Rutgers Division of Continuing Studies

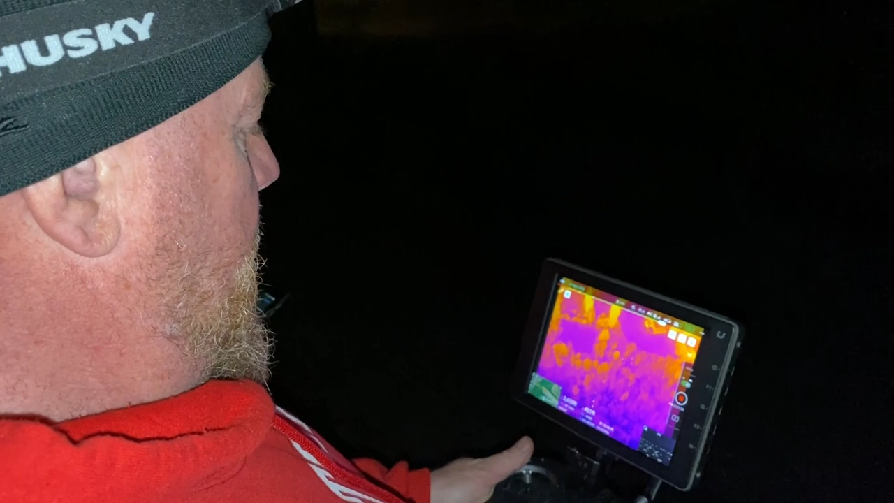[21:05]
camera mapping camera and then a thermal camera infrared and